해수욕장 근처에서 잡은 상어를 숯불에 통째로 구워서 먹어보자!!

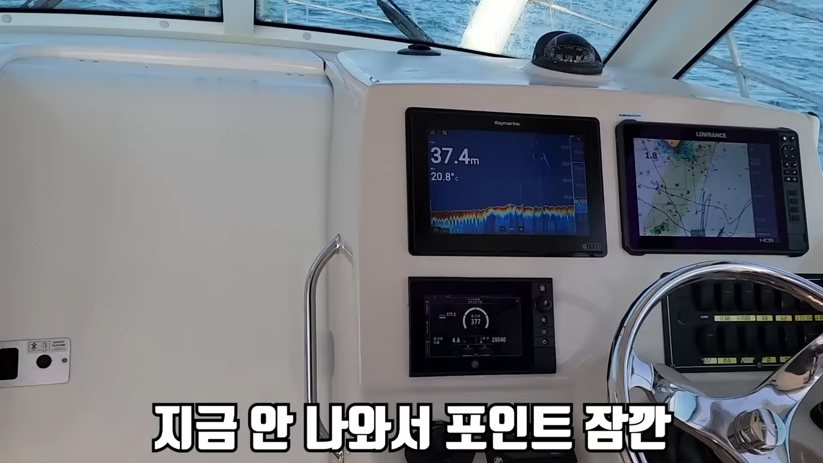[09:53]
On screen: depth 37.4 m, water 20.8°C
지금 안 나와서 포인트 잠깐 이동하는 도중에 어군에 뭐가 찍혔거든요.
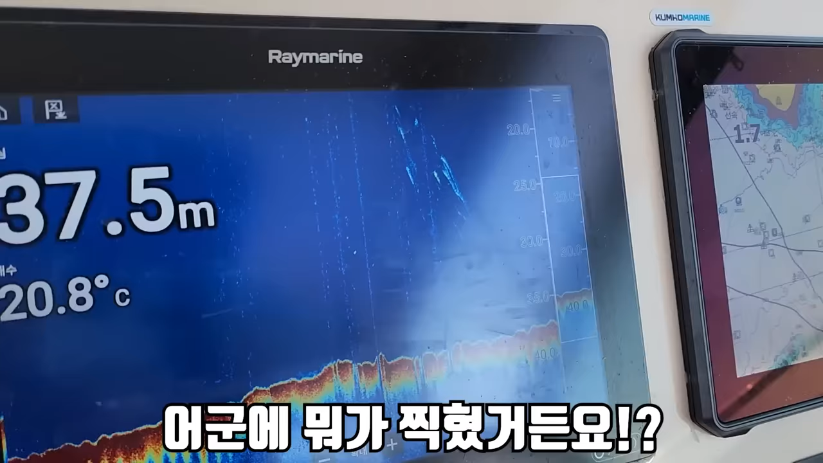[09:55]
On screen: depth 37.5 m, water 20.8°C
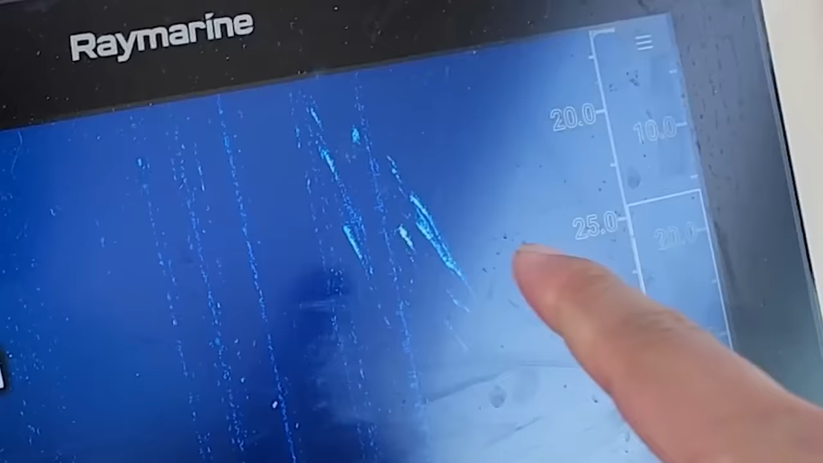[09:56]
이게 고기죠? 고기 확률이 높아.
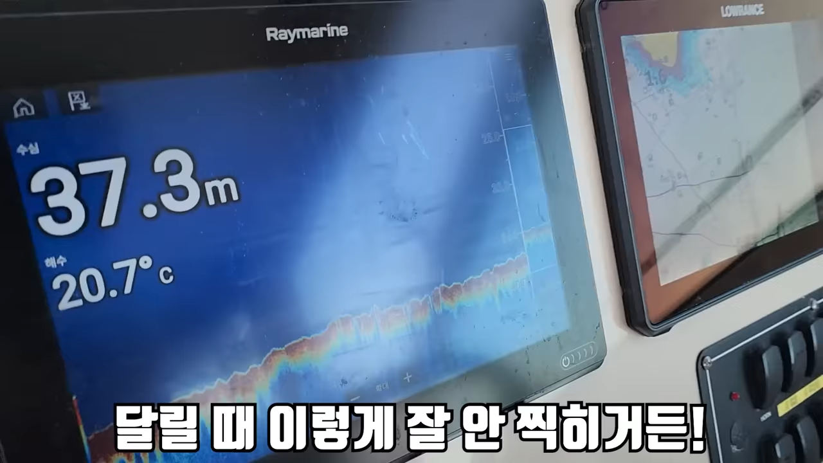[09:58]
On screen: depth 37.3 m, water 20.7°C
달릴 때 이렇게 잘 안 찍히거든.
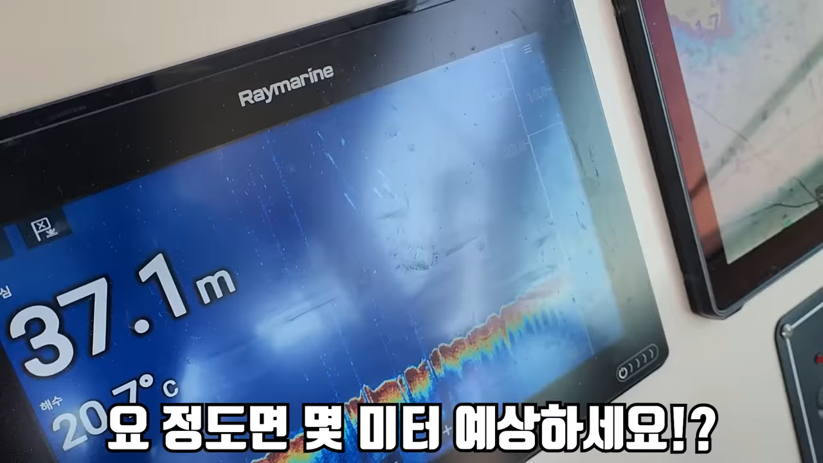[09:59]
On screen: depth 37.1 m
요 정도면 몇 미터예요 형님? 2미터 80.